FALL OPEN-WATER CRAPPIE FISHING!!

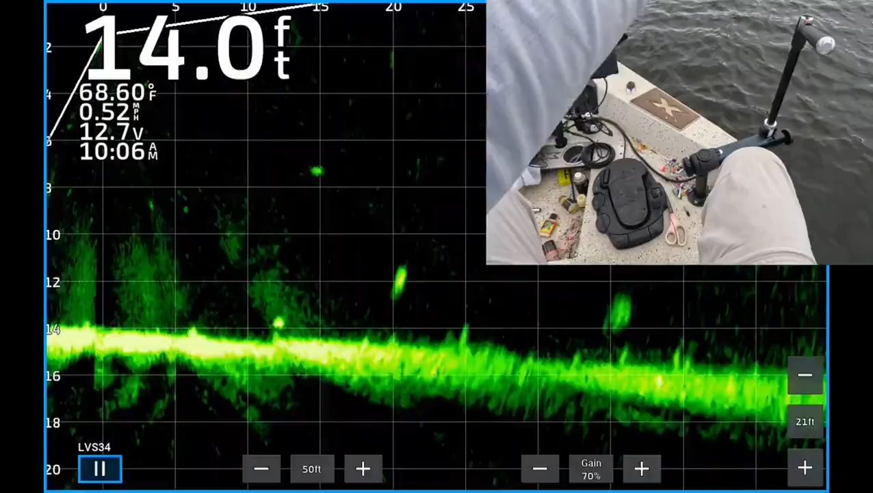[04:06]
On screen: depth 14.0 ft, water 68.60°F, speed 0.52 mph
All right. There's a cast 23 feet from the boat.
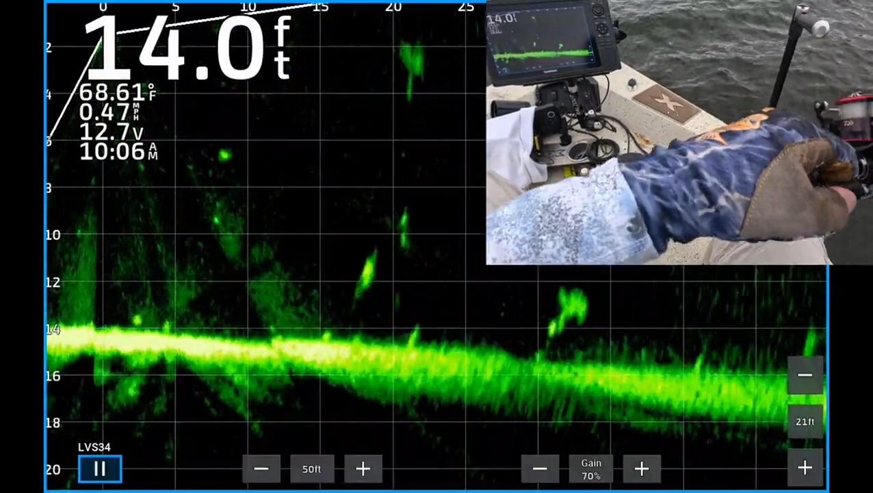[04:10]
On screen: depth 14.0 ft, water 68.61°F
Drop it down to a crappie about 12 feet deep. There's one. 10-06. He couldn't resist it. Dropped right on top of him and he ate it. Big old white crappie. Good lord.
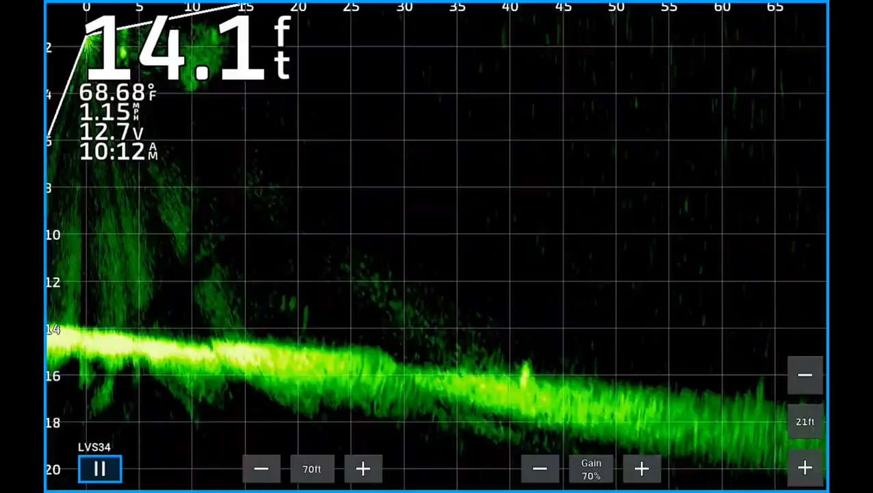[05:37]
On screen: depth 14.1 ft, water 68.68°F
There's another group of crappie right there.
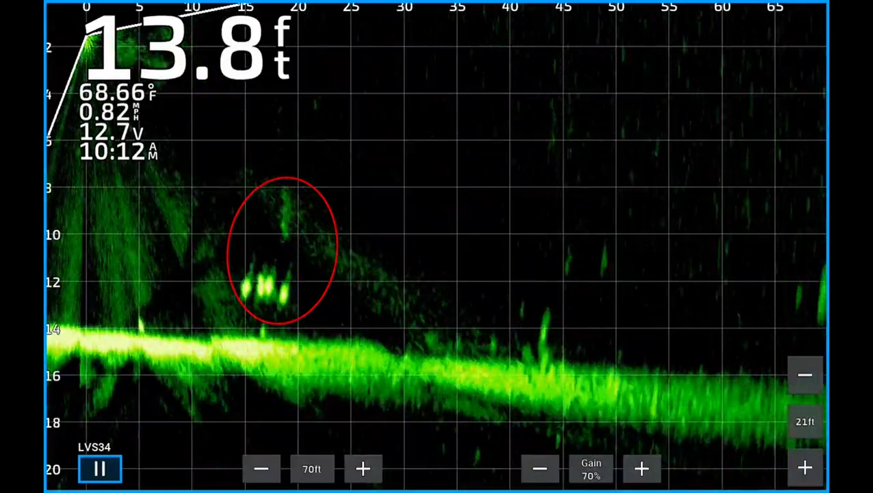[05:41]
On screen: depth 13.8 ft, water 68.66°F, speed 0.82 mph
About 20 feet from the boat. And if you see the screen on the upper right,
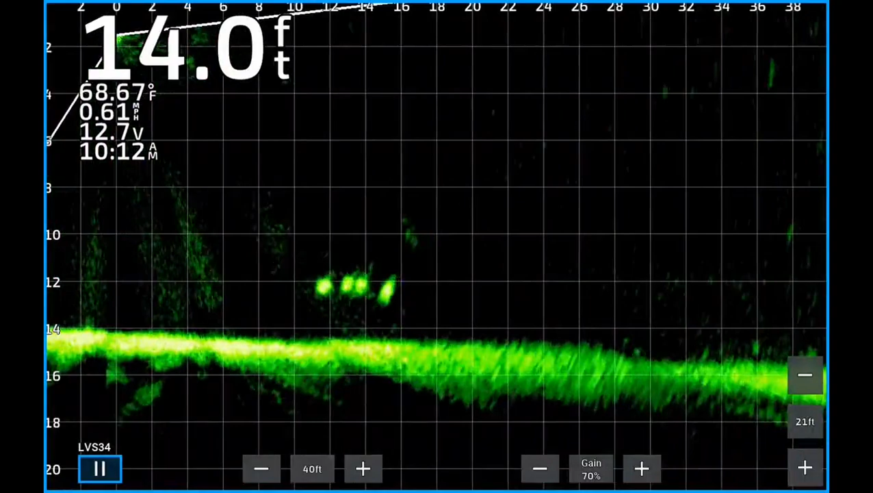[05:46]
On screen: depth 14.0 ft, water 68.67°F, speed 0.61 mph
I changed the forward range from about 60 feet down to 40 just so I got better separation.
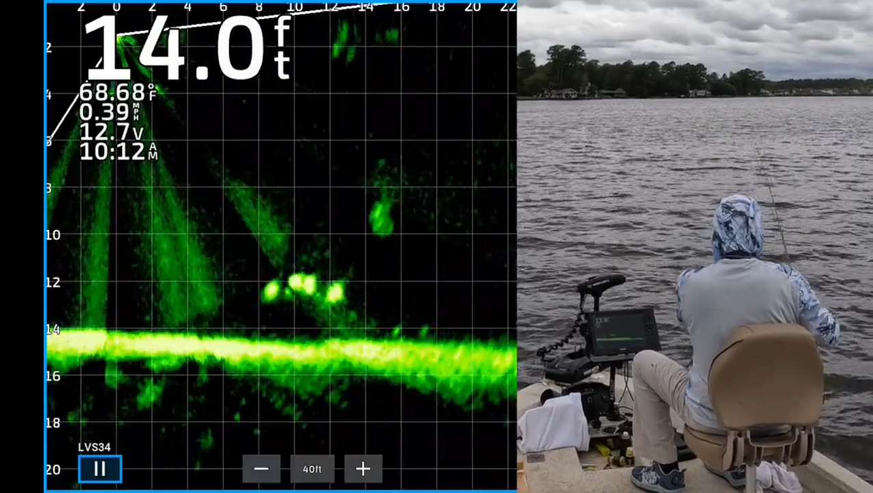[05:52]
On screen: depth 14.0 ft, water 68.68°F
There's four really nice crappie about 12 feet deep there. You see my jig dropping down to him right on top.
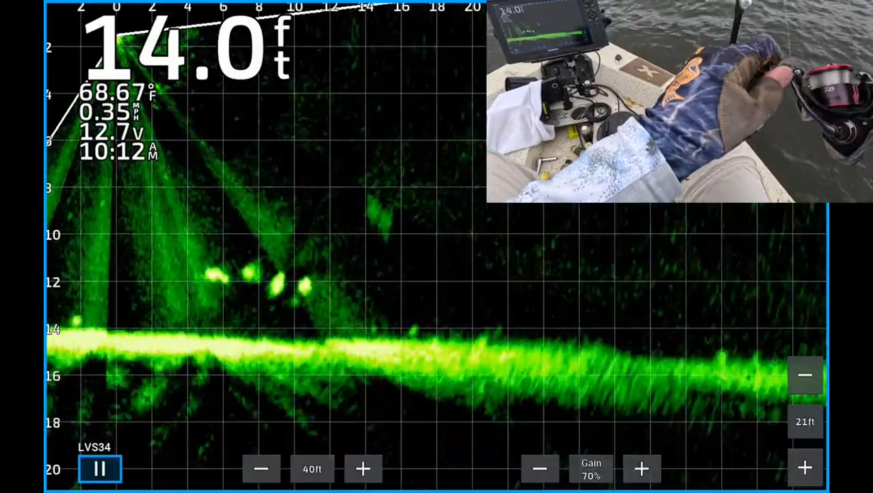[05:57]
On screen: depth 14.0 ft, water 68.67°F, speed 0.35 mph
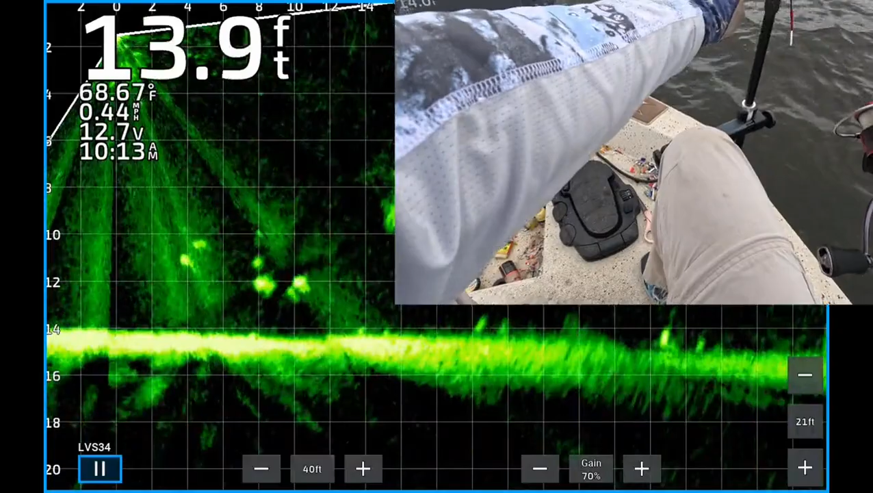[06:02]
On screen: depth 13.9 ft, water 68.67°F, speed 0.44 mph
Now there's my jig again sitting right on top of that one. And boom, he ate it right there.
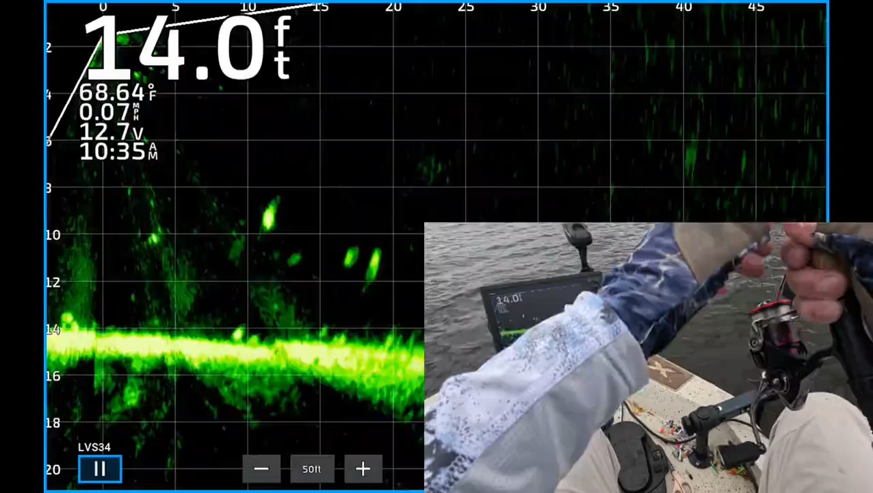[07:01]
On screen: depth 14.0 ft, water 68.64°F
There's another crappie. Bunch of them. There's my jig and weight coming about 20 feet from the boat, working on top of the first one. He spun off. Boom, he ate it. There's one. 1035.
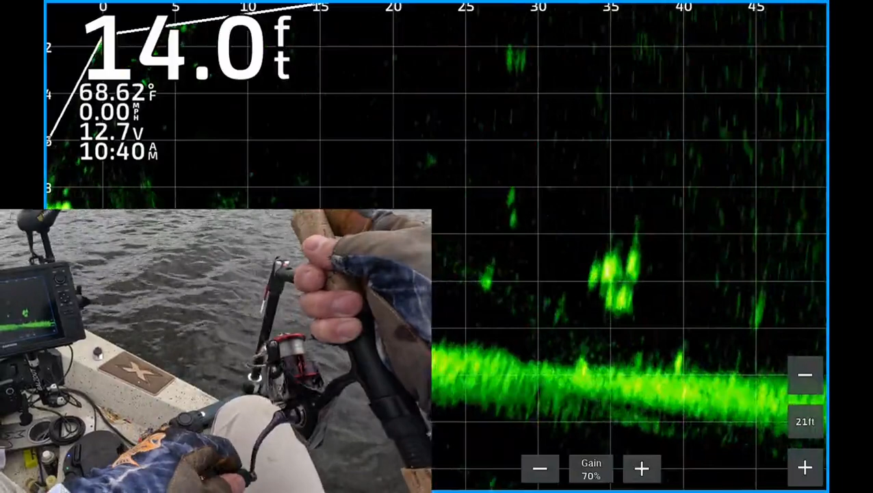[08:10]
On screen: depth 14.0 ft, water 68.62°F
But there's one right there. Jigs right on top of it.
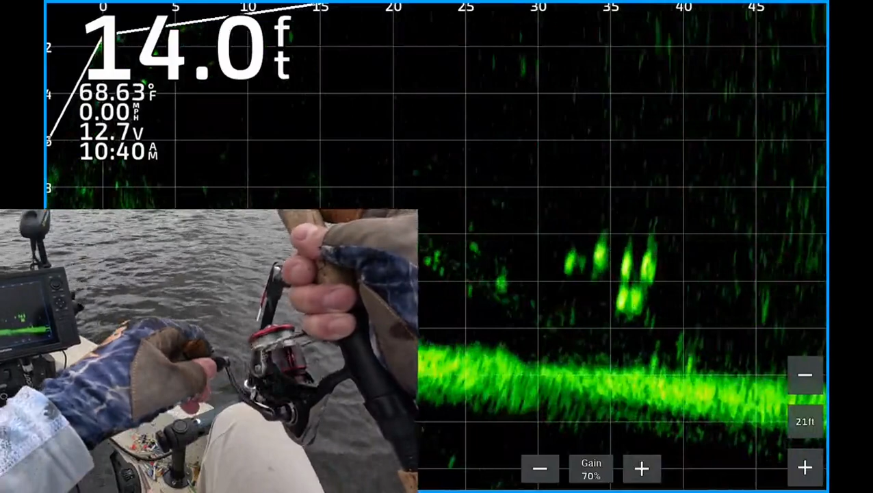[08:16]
On screen: depth 14.0 ft, water 68.63°F, speed 0.00 mph
Missed that one. It's kind of reeling along.
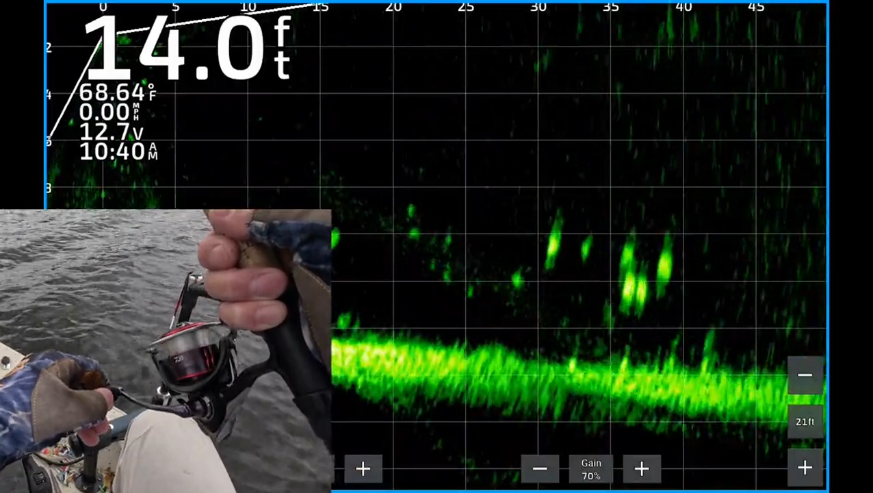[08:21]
On screen: depth 14.0 ft, water 68.64°F, speed 0.00 mph
Oh, there's another good one right there. So, the jig is kind of coming on top of it.
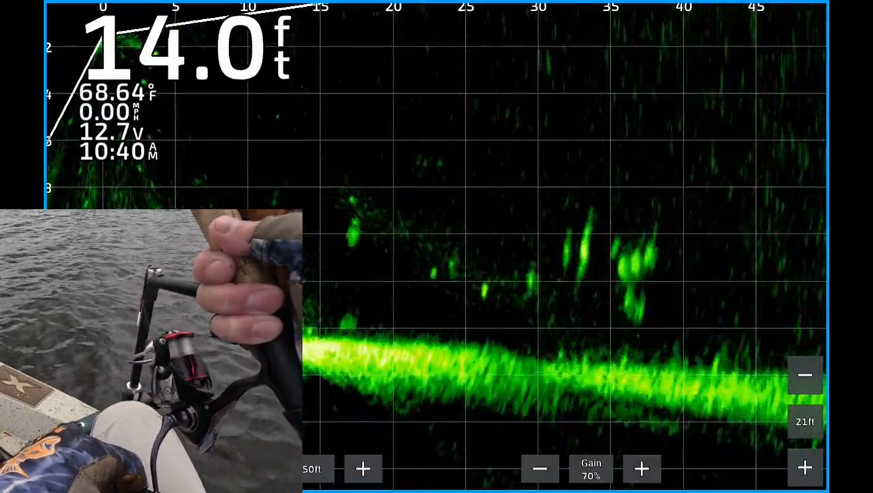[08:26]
On screen: depth 14.0 ft, water 68.64°F
Is he going to eat it? He didn't even turn to look at it. So, when that happens, you know what to do. Reel it up. Get it out there really quick. You want to try to line up your beam. So, there's this group of crappie. Again, 35 feet from the boat. There's my jig working right on top of them. And those are some nice looking crappie. Unfortunately, none of them ate my jig.
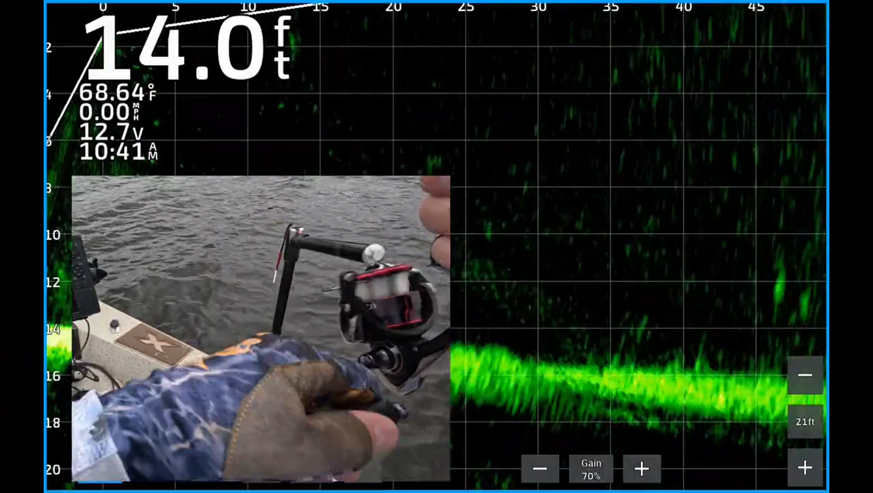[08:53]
On screen: depth 14.0 ft, water 68.64°F, speed 0.00 mph
But, we're coming up on another one right there. Hopefully, this guy will be interested. Is he? He turned. Nope, he's not interested. Dropped it back down to another crappie down on the bottom.
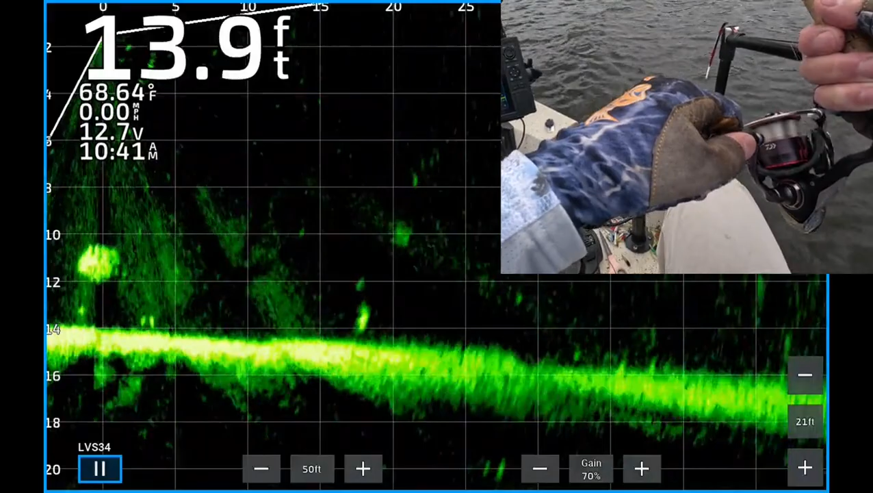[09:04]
On screen: depth 13.9 ft, water 68.64°F
Is he going to eat it? He's kind of chasing it. Not interested. Dang. Come on, buddy. He wasn't interested. So, reel it up. Cast it out there again.
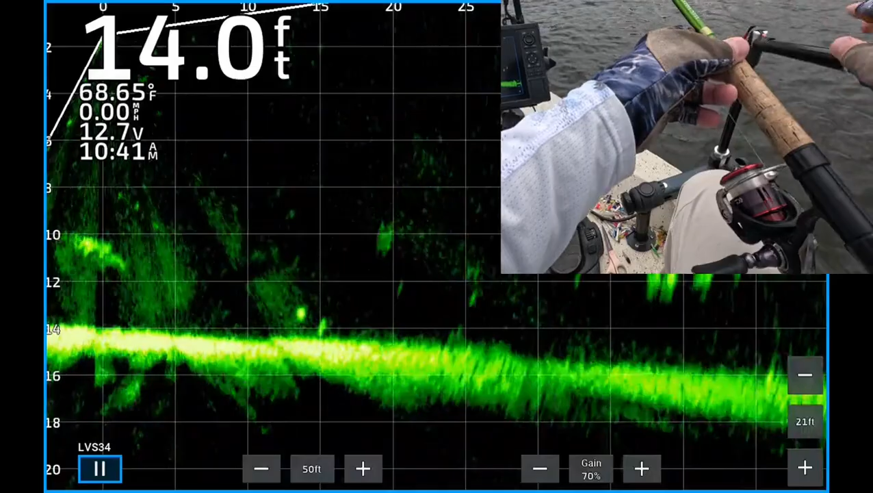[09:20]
On screen: depth 14.0 ft, water 68.65°F
Alright, here's some more crappie. 35 feet out. There's my jig dropping down to those two.
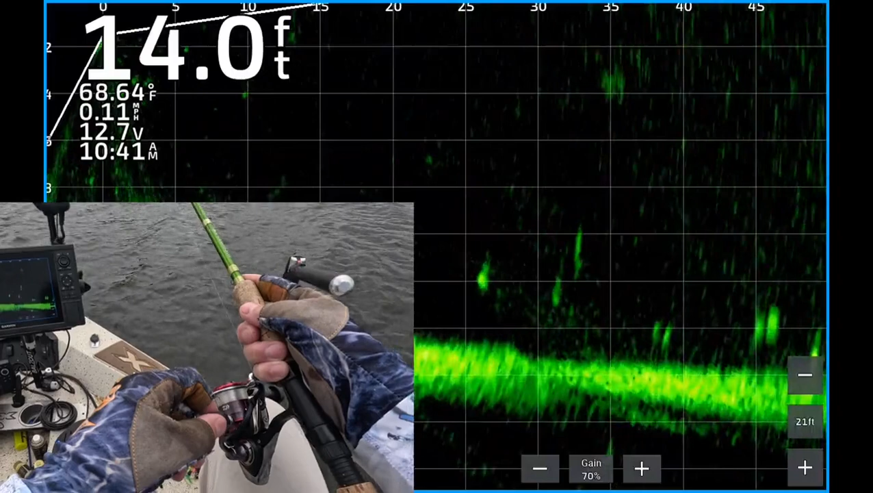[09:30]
On screen: depth 14.0 ft, water 68.64°F
Right on top of one of them. Come on, hit it. He turned. He's looking up. There's one. 10-41. He couldn't resist.